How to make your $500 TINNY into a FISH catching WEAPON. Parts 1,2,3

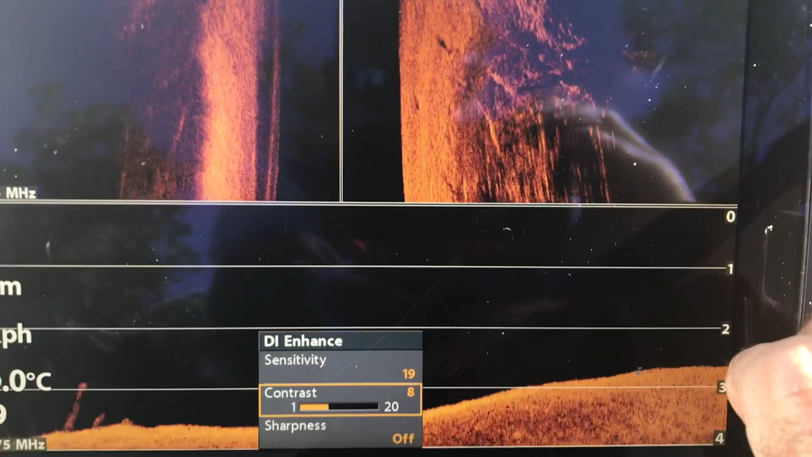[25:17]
And I normally run it fairly high, so the contrast backed off a little bit and the sensitivity high.
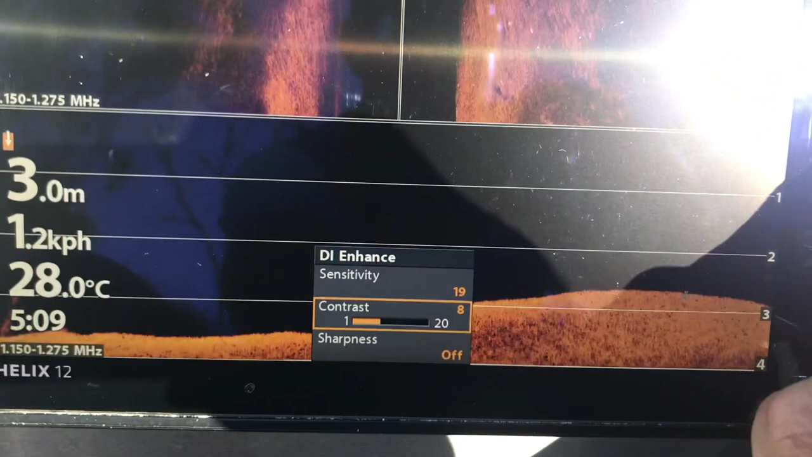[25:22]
On screen: depth 3.0 m, water 28.0°C, speed 1.2 km/h
Really just try and bring the fish out nice and clear.
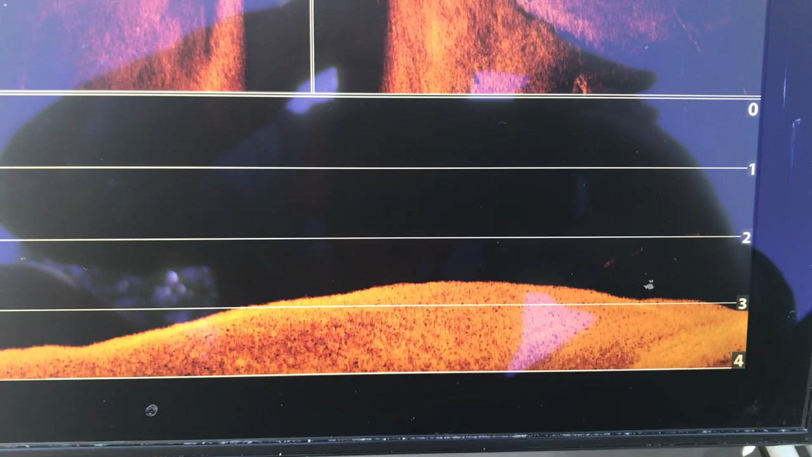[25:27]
I don't mind if it sort of blows the bottom out a little bit. Yeah, as long as you can see those fish nice and clear.
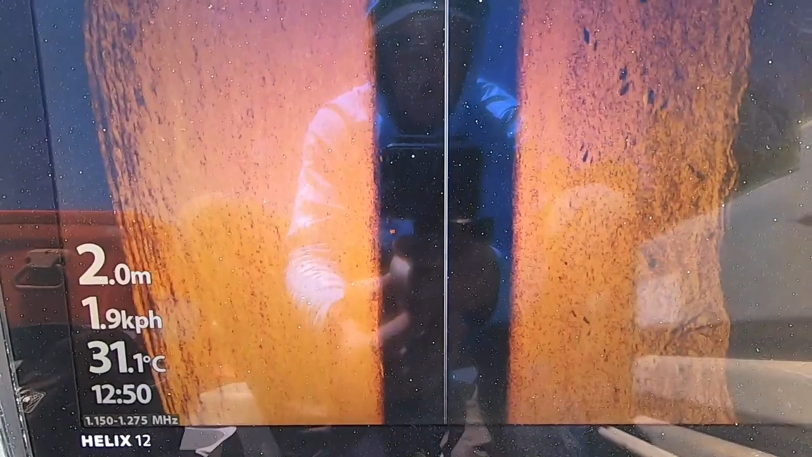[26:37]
On screen: depth 2.0 m, water 31.1°C
So we're just up a little narrow side creek here at the moment, and you can see a little congregation of fish just here.
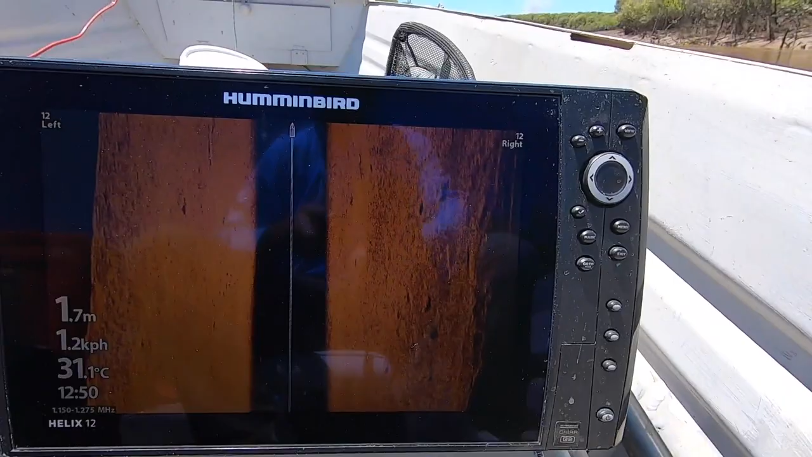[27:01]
On screen: depth 1.7 m, water 31.1°C
Keep going, there's still fish coming through there.
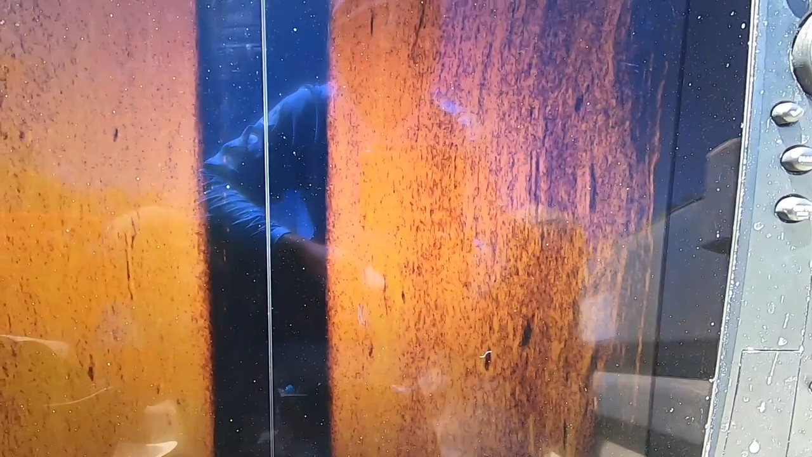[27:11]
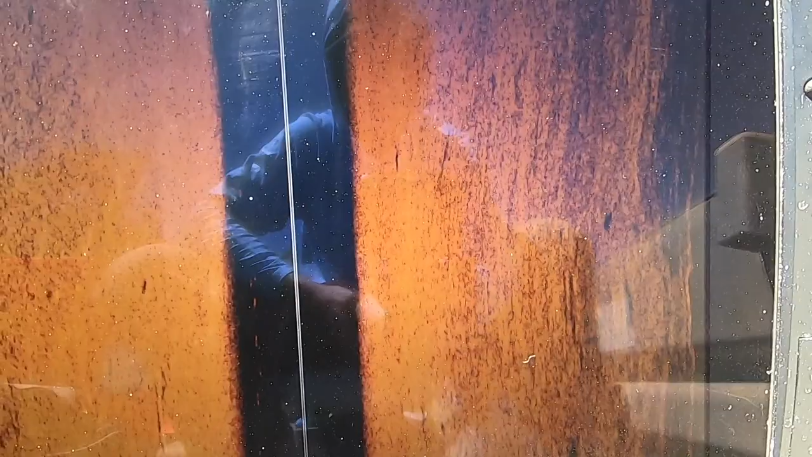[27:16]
So yeah, so it's just 12 meters either side we're scanning at the moment there.
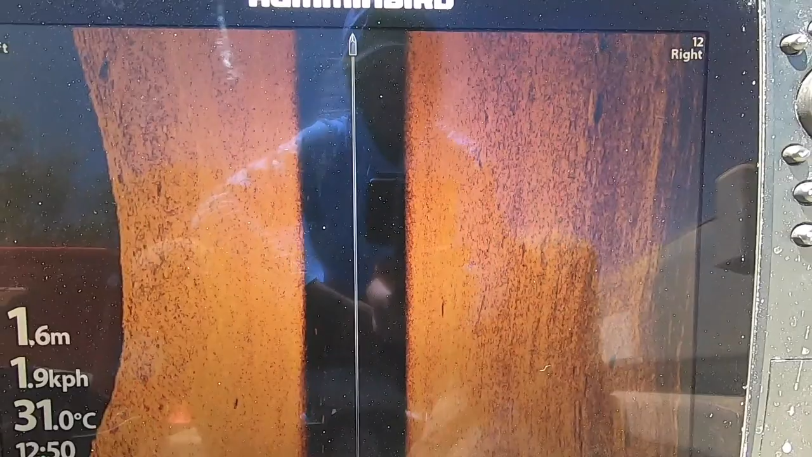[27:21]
On screen: depth 1.6 m, water 31.0°C
Oh, there's a barra that comes, so there's a good little congregation over there.
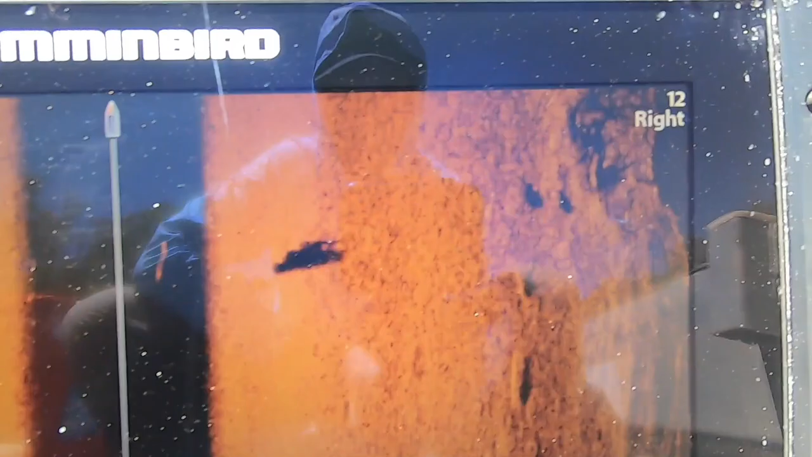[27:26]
So that barra is up off the bottom. You can see him there and the shadow there, which means he's up off the bottom.
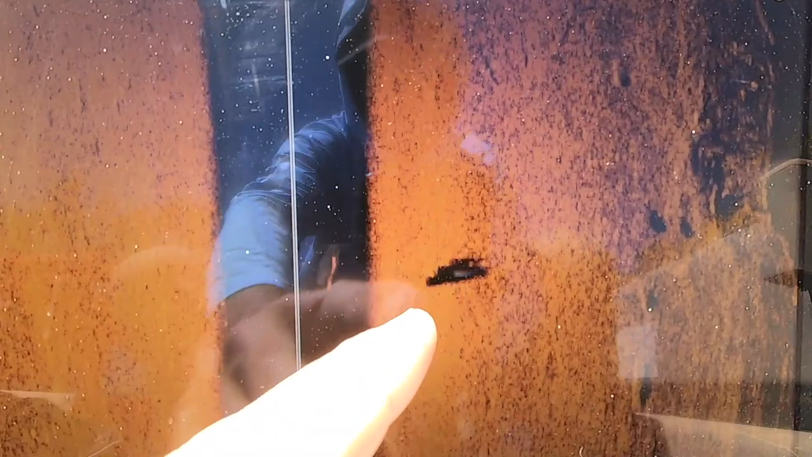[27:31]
But if you have a look at this, look at that one, 2, 3, 4, 5, 6.
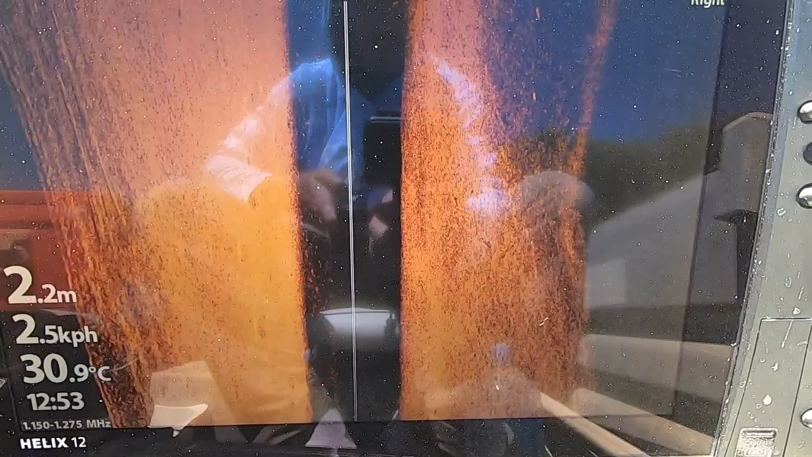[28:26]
On screen: depth 2.2 m, water 30.9°C, speed 2.5 km/h
See what we can see. Same settings that we were running before.
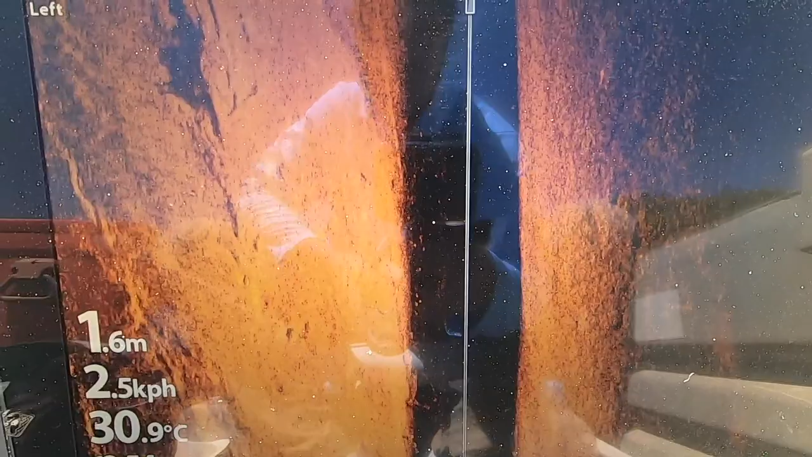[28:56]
On screen: depth 1.6 m, water 30.9°C
A little bit of timber or something out to the left hand side there.
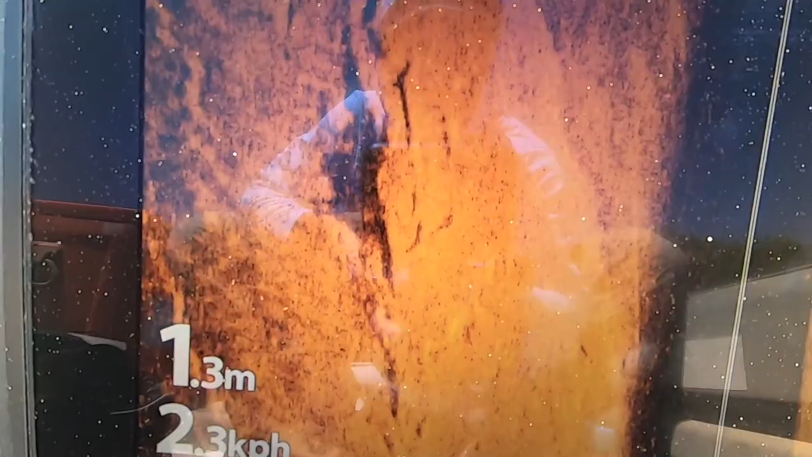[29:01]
On screen: depth 1.3 m
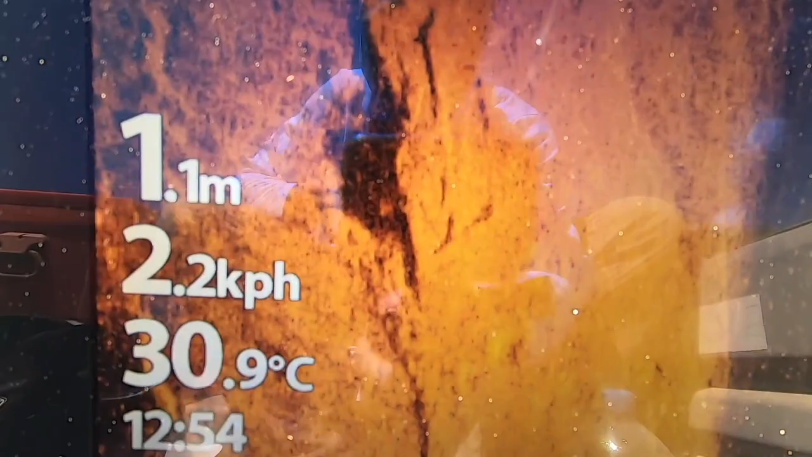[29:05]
On screen: depth 1.1 m, water 30.9°C, speed 2.2 km/h
Not a real good shot, but I think I reckon there's a couple of fish sitting on that, but I'd have to go back and have another a better look.